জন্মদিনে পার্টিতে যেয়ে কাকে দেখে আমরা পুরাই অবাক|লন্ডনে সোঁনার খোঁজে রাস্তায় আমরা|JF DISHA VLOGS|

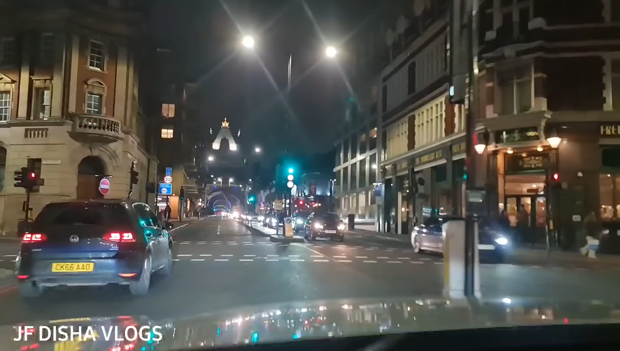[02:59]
আমরা ট্রাফিক শেষ করে এখন টাওয়ার ব্রিজের উদ্দেশ্যে যাচ্ছি, টাওয়ার ব্রিজ পার হব। রাতে টাওয়ার ব্রিজ অনেক সুন্দর থাকে,